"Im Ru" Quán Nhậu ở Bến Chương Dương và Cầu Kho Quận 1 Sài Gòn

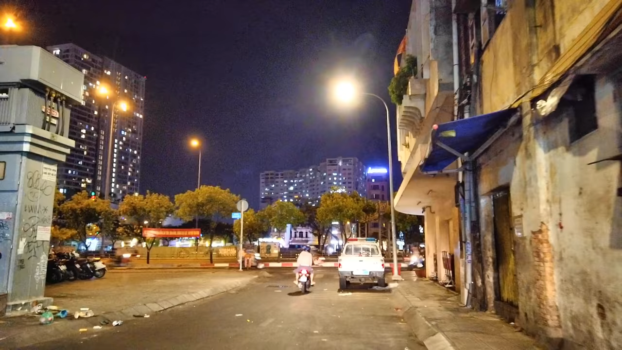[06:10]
Ở bên xa xa bên kia Có cái building có rất nhiều đèn Đó là Cung cư bên đường Bến Văn Đôn Và đầu trước chúng ta thấy Ở đây có quán cà phê rất là đông Nhưng mà ngày nay thì Vắng bớt rồi nè Có lẽ Nay mai gì Sẽ có văn bản
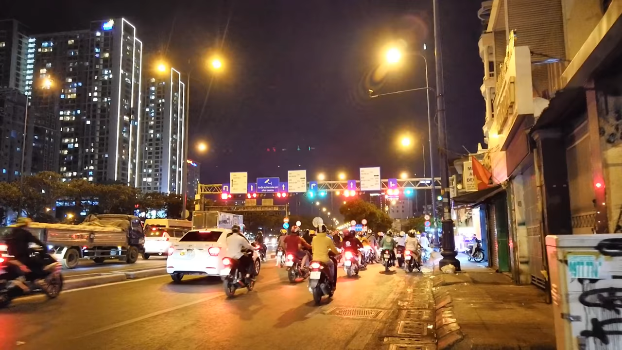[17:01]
Các anh chị thấy đó. Ở đó là những hẻm chế bên hẻm chùa An Lạc đó. Hẻm 40 hay 44 gì em quên à. Chỉ có khu đó thôi. Khu đó có người nước ngoài bị nhiễm. Chỉ có khu đó là người Việt bị nhiễm.
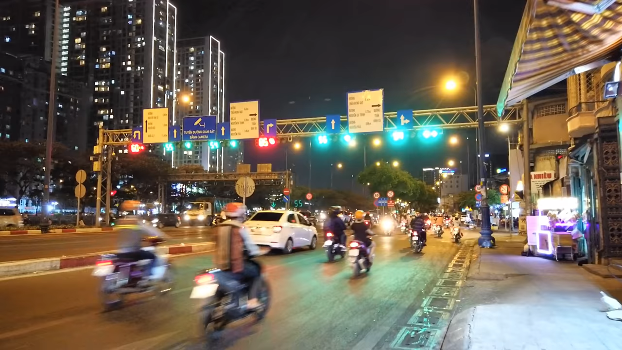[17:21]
Chúng ta đi đây là đến giao lộ phát diễm năm xưa cũng là trận đường thu ngày nay. Nhìn lại bến Cầu Kho nè.
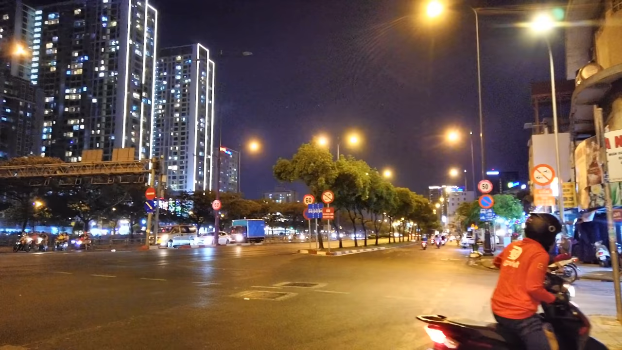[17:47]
Hình ảnh rất là trống trải mát mẻ. Rất là đẹp. Vời đêm rất là đẹp. Lung linh ánh đèn.
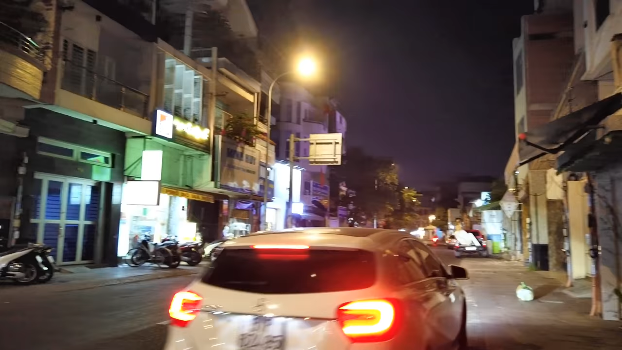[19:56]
Mà chúng ta nhìn qua bên đường nè.